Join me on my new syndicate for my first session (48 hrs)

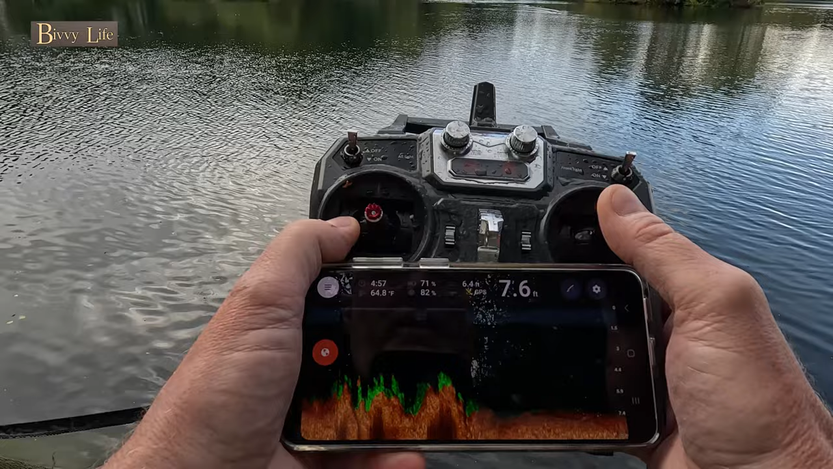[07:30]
On screen: depth 7.6 ft, water 64.8°F
well I managed to drop the naked heli off onto a nice clear bottom about a yard off the reed line in just over seven feet of water just as the heavens opened